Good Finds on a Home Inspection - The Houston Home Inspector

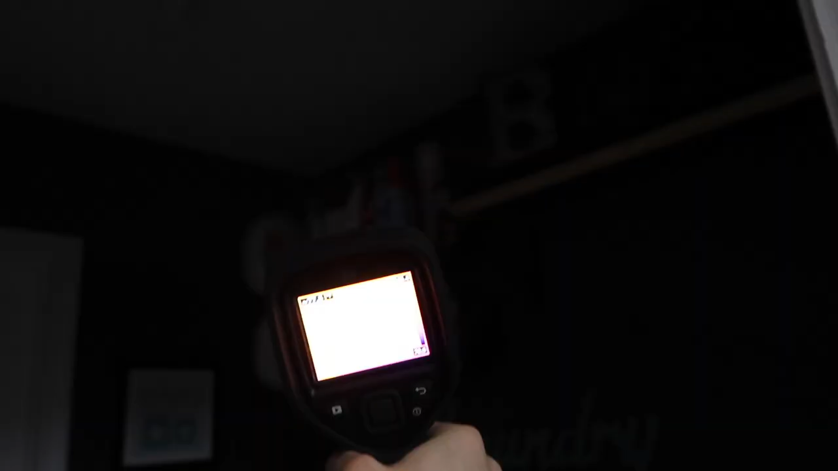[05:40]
And we found out that it's actually leaking with the thermal camera right underneath it, because we've got a lot of moisture readings right underneath it.
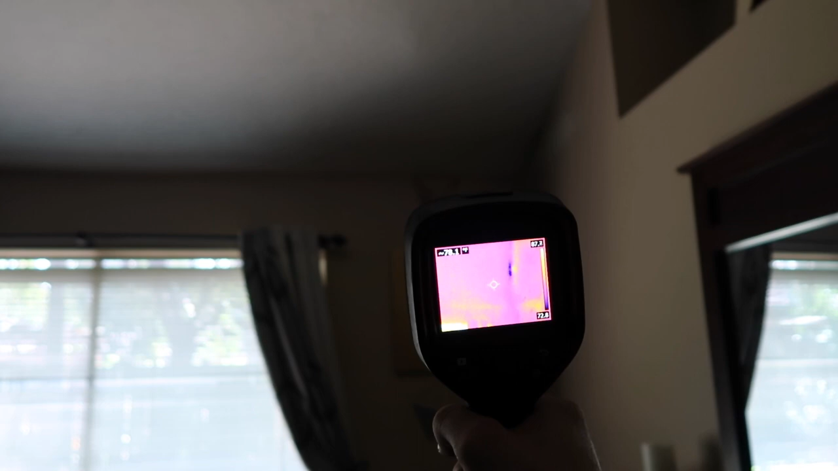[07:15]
It's probably been like that since day one, so it hasn't caused any moisture penetration right now.
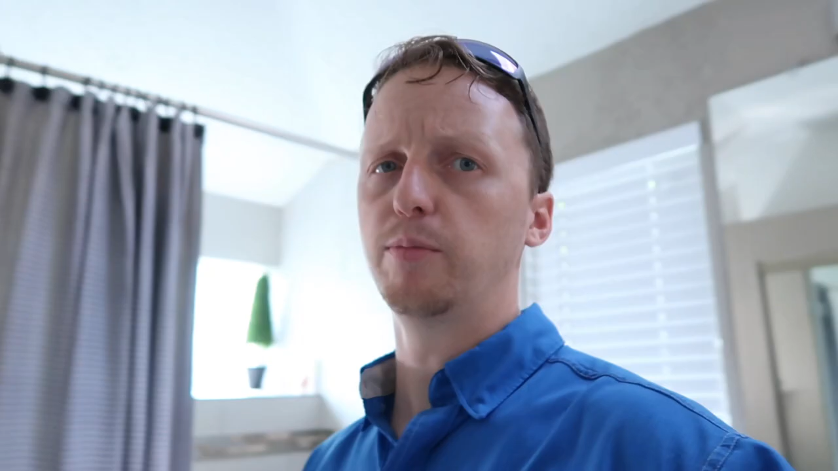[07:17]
But we'll let them know. Also, with it being old, we're going to throw it in the HVAC section and let them know that's happening. The next area was actually with this skylight right here.
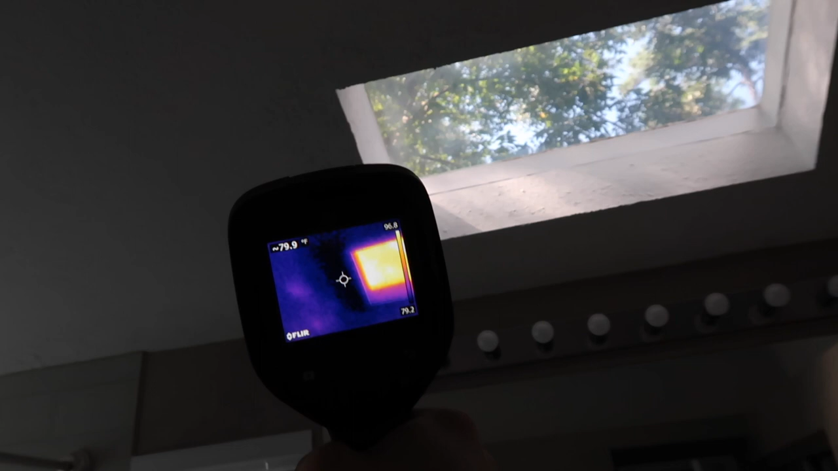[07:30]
It hasn't rained in a few days, but we still have some moisture.
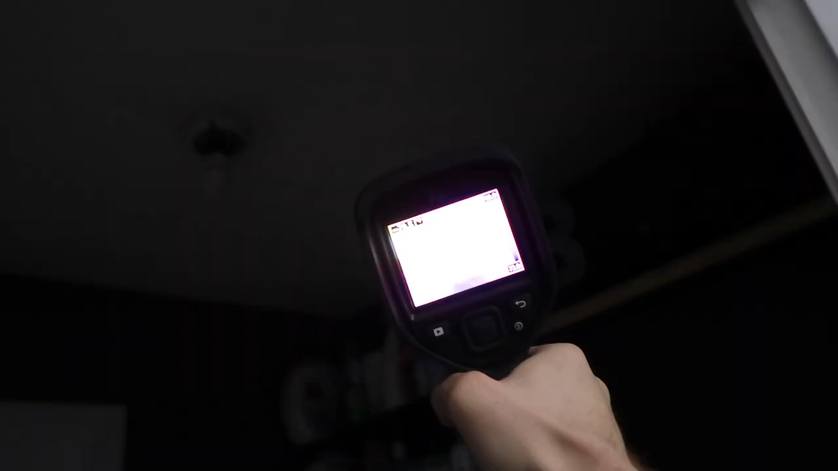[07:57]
It wasn't connected properly, and it was leaking in that spot.